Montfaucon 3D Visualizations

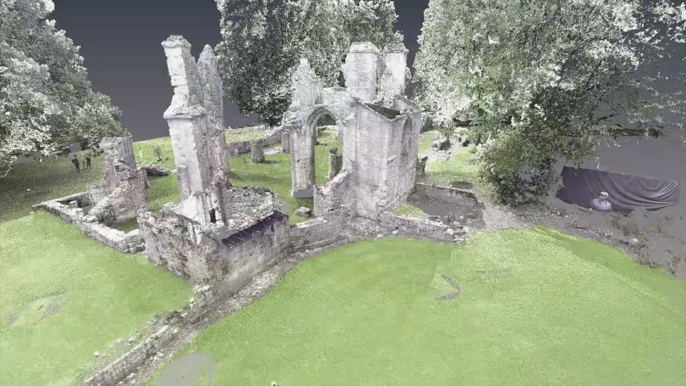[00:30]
allowing the spotting of artillery that commanded the French positions to the south.
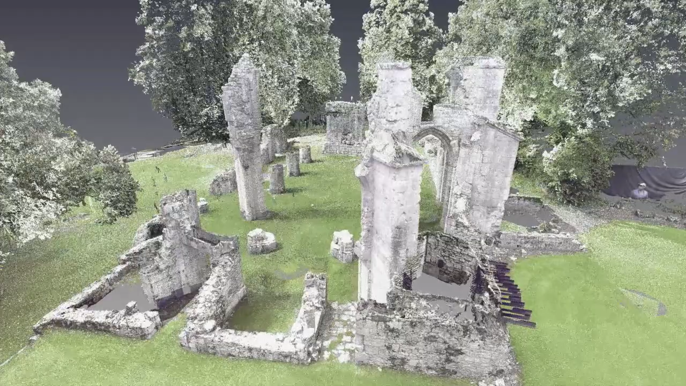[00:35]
One of these observation posts was built inside the chapel and still stands today.